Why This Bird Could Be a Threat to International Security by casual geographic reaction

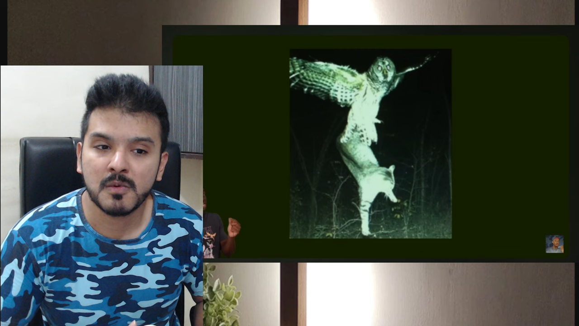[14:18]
70 plus cat collars although i personally don't believe that one but the avian assassin
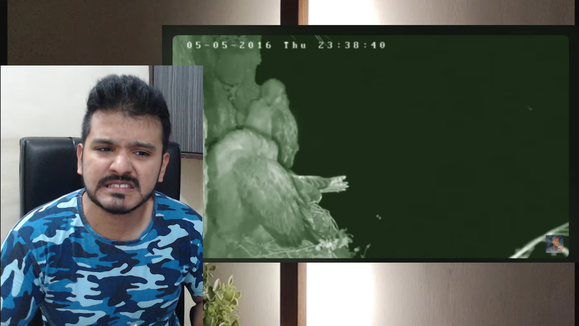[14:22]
is for sure one of the most underrated predators in nature yeah we're not about to skip past an owl seriously nobody talks about how dangerous owls are that they are realized that they are in raptor category we have like eagles and like falcons with the claws and things like their
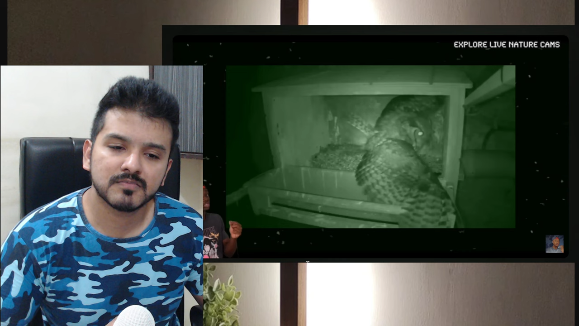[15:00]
to commit hit and flies on families like this paracan falcons and it's not always about a meal
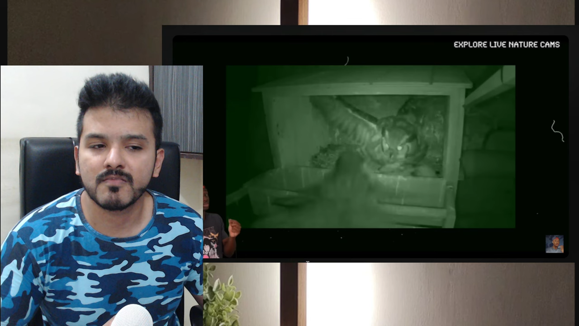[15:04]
sometimes it's about sending a message owls don't usually build their own nest and this homicidal air mime has been seen attacking bald eagles in an attempt to hijack theirs but
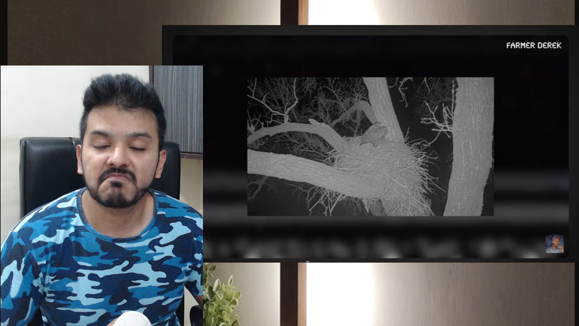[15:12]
owls also don't believe in squatters right so god help the castro that try to use their own strat
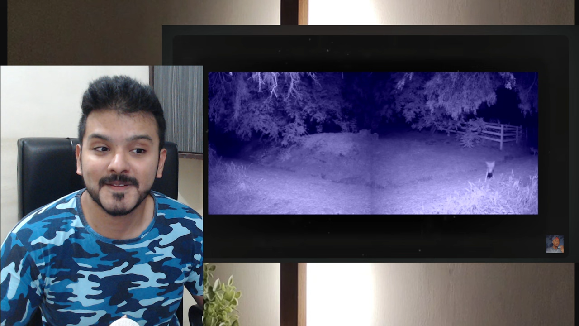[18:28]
not afraid to press out their land predators in their territory like coyotes snowy owls